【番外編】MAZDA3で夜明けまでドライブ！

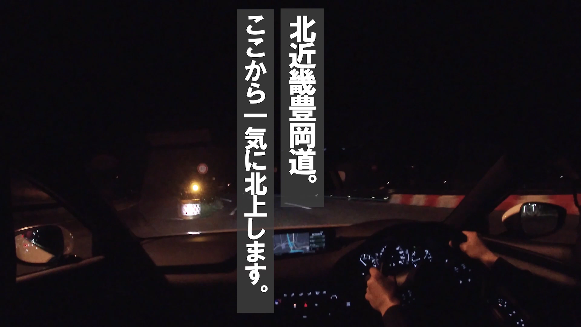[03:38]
まあこの道路もね基本一直線の一車線になるところもあったりしてね日中なんか走ってると本当に昼ご飯食べた後とかだったらめっちゃ眠くなったりとかするんですけどねということでですね日高神奈辺高原ですね
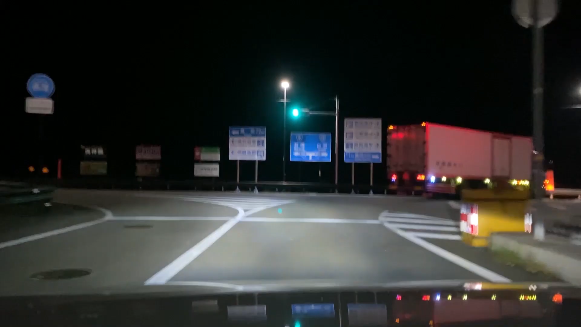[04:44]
今4時4分ですこれは今
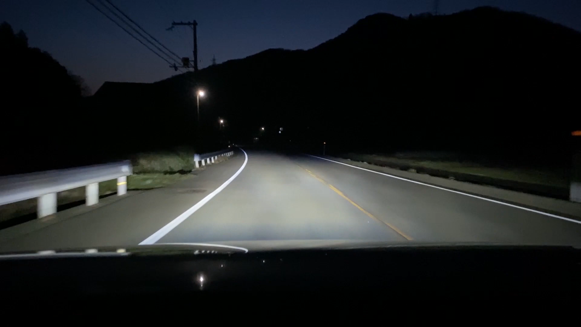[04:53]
日本海に向けて結構近くまで来たんですけどちょっと明るくなってきましたねいい感じですね